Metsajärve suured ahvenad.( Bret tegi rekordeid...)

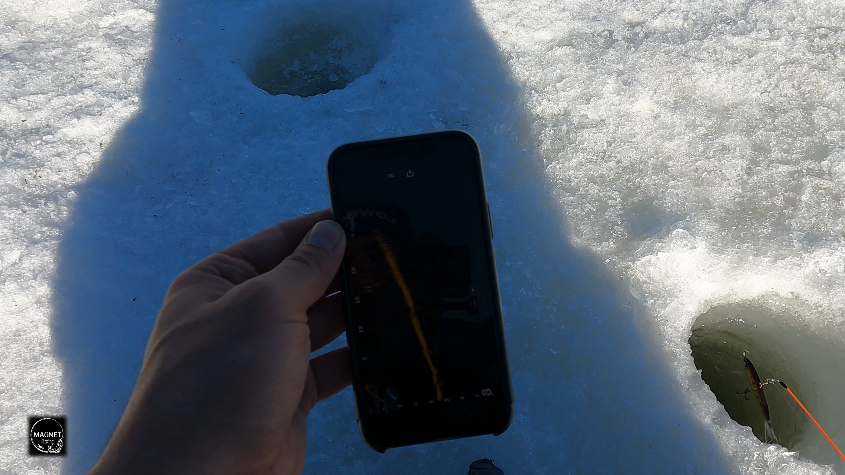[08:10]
Ja ühendame siis ära Kajaloodiga No nii Ja tuligi pilt ette Näete
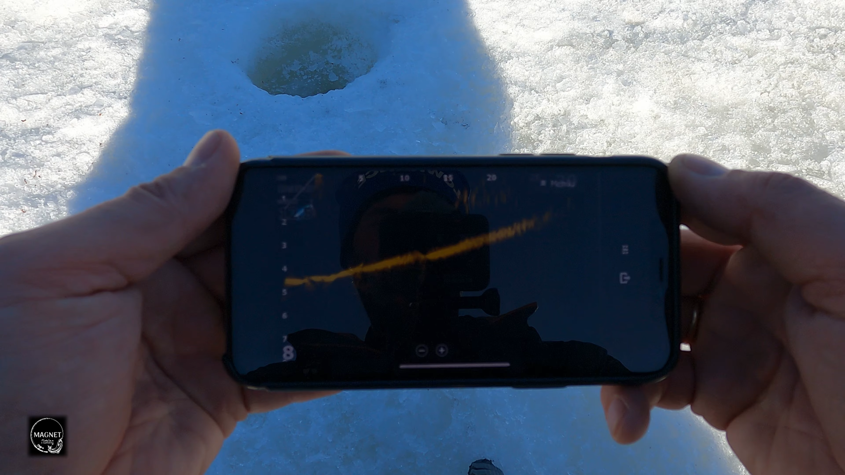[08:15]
Nüüd lasen siit Landi alla Siit august Ja
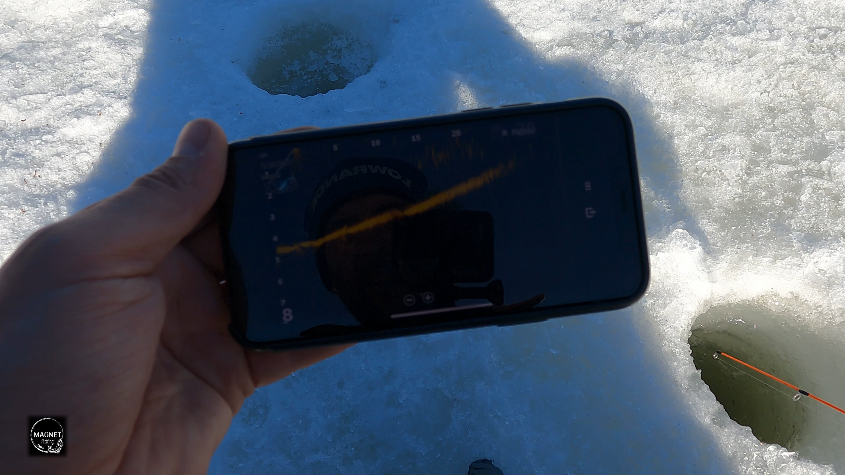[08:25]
Näete Land läheb alla Väga hästi näha Et seda on siis võimalik jälgida Kõrvalt augupealt Näiteks kaaspüüdel Või teete ise endale Teise auguveits kaugemale ja siis saab jälgida
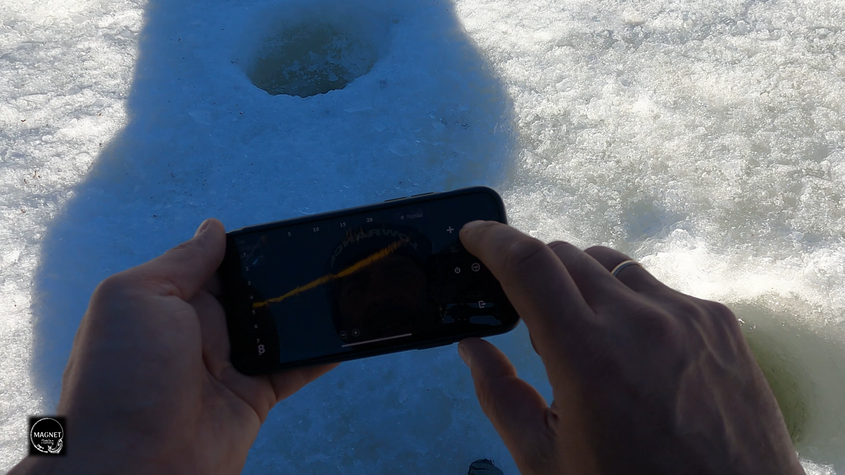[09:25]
Kõik No nii Lanti ei näe Kuna ta näitab sinna minu augu all Kus mul Aja lood on
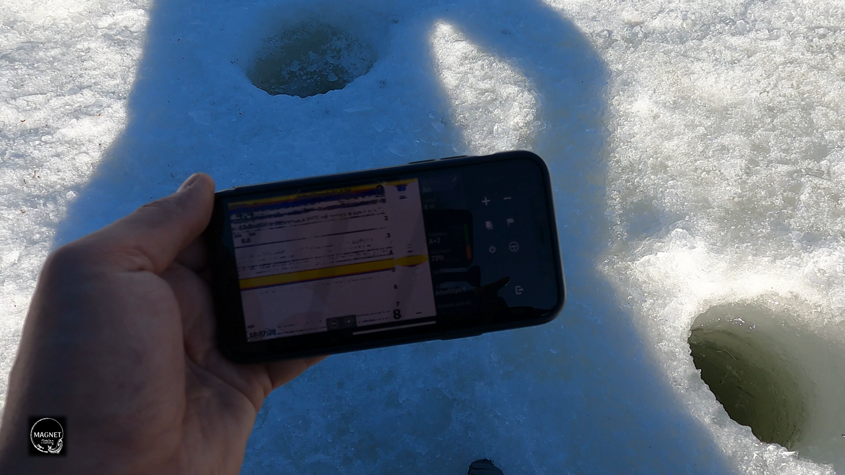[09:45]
Nii Vaneme siit tagasi
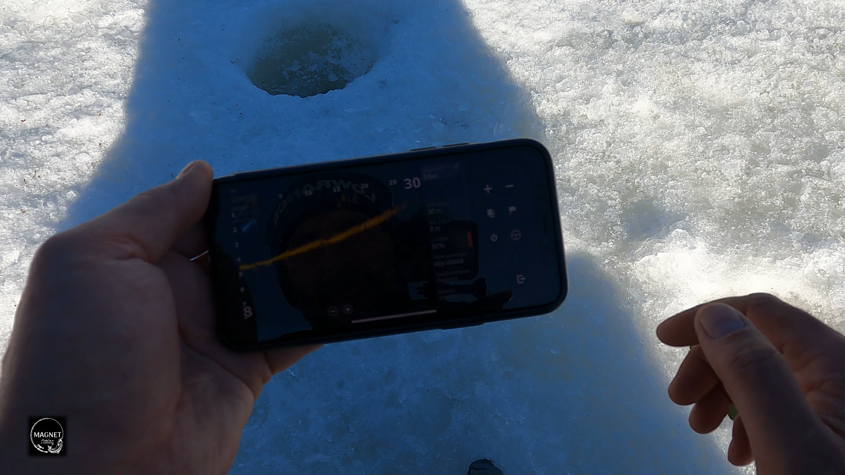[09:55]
Ja Siit on võimalik pilti suumida lähemale ka Kõik Kui soovita lähemalt pilti vaadata